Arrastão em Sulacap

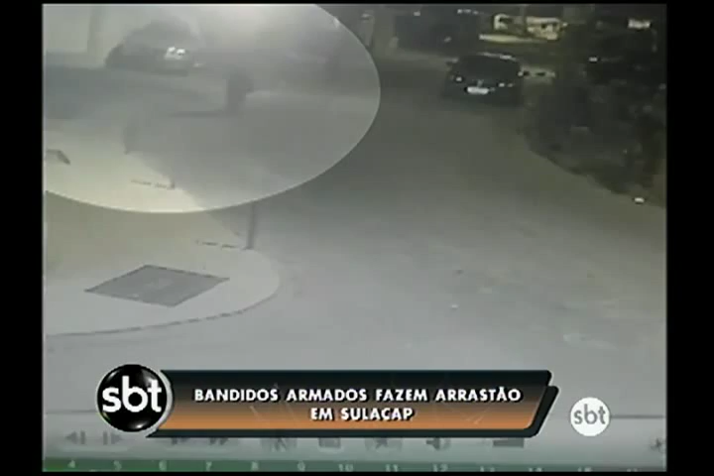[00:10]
Parte da ação dos criminosos foi gravada por câmeras de segurança. Alguns usam fardas camufladas semelhantes ao novo uniforme do BOP e toucas cobrindo o rosto. Todos estão armados com fuzis e pistolas. Enquanto o grupo avança pela rua, um carro acompanha. As vítimas contaram que 15 homens entraram na avenida do Catonho atirando contra os carros.